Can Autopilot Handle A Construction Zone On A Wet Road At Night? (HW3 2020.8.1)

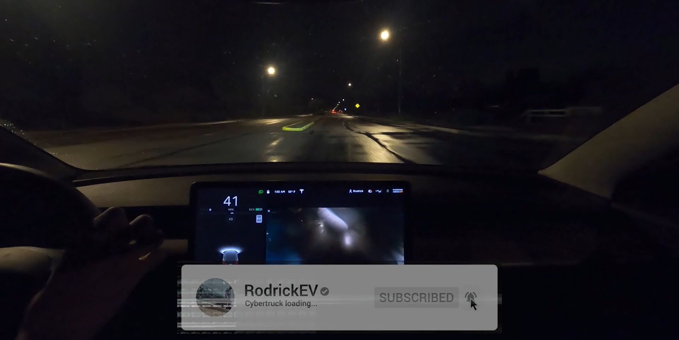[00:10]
whoa guys it is sort of raining still a little bit sprinkling down a little bit it is dark at night and we're coming up to a construction zone so we're gonna get autopilot engaged and see how well i can handle a construction zone at night and in some little bit of rain i guess whatever at least it's at night the roads are wet though so that's another obstacle we're going really close to the curb right now all right so we're coming up on it right now i'm ready to take
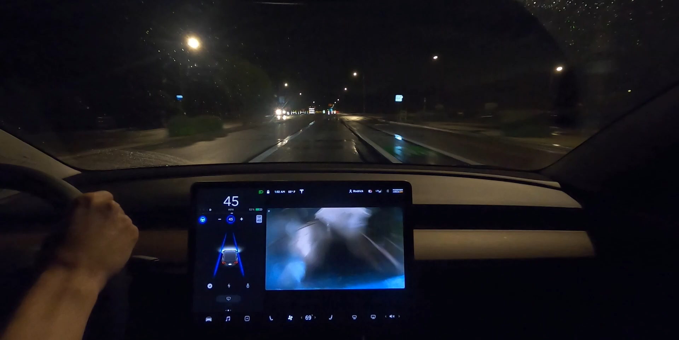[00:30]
over we're swerving a bit already ah i panicked at the end i think we would have made it although i wasn't too confident right there because it was swerving around it was letting me engage it for a second come on let me get it back on it's slowing down by itself right now because of all the cones in the
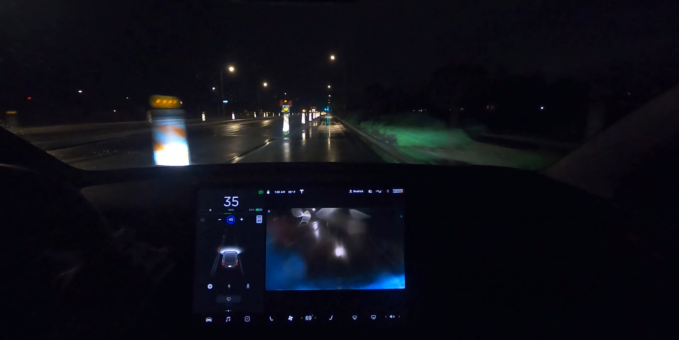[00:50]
area not letting me re-engage though but we're on cruise control okay right here come on there we go we're back on and it is taking it just fine i mean right now we're basically in a lane though we just have cones up so it's not really too impressive but when we came in though oh it's phantom braking right there but yeah we're picking speed back up and we made it through just fine now i'm gonna turn around and take the other side and see if we can make it through that one all right we're coming back up the other side
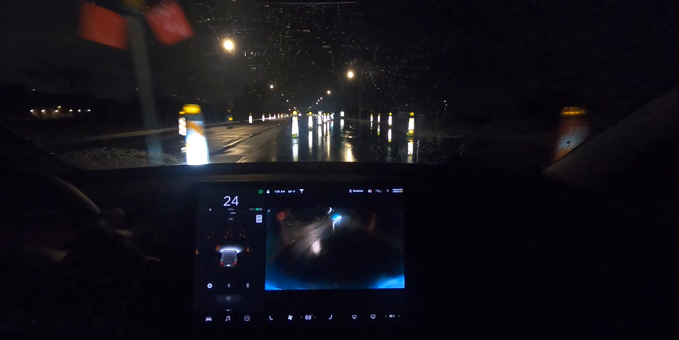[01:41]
i did not expect that water let's try this again shall we